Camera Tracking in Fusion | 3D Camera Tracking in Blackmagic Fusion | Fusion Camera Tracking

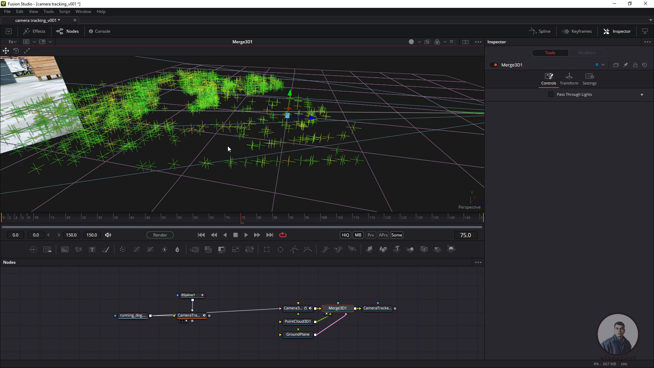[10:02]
button just we can orbit this 3d view and hold only middle mouse button simply just we can pan this 3d view here so now here after this just we have to right click in our this perspective view and just we have to go to this camera option and just we have to select over this camera 3d one so now we are looking through this camera view here so first if you want to adjust all this locator
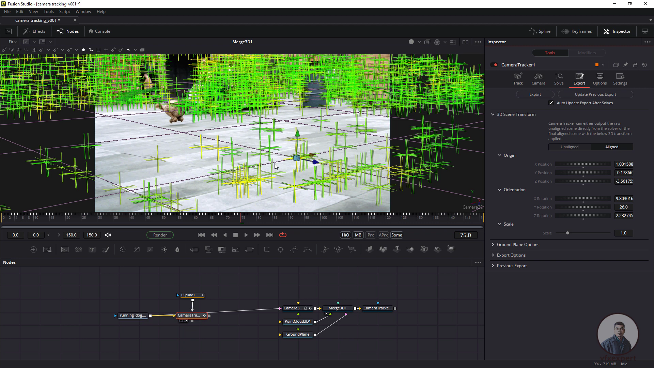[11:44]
this update here so maybe this is looking good even suppose if you want you can just select this point cloud node and just pass through this one so just only just
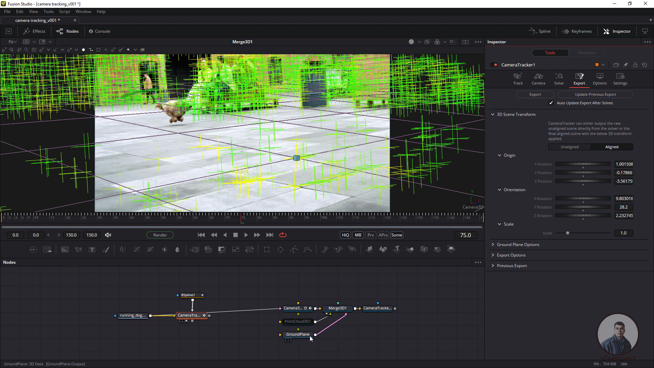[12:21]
we have to select this point cloud and just we can adjust size because here i have updated over this camera so so again just we have to reduce size and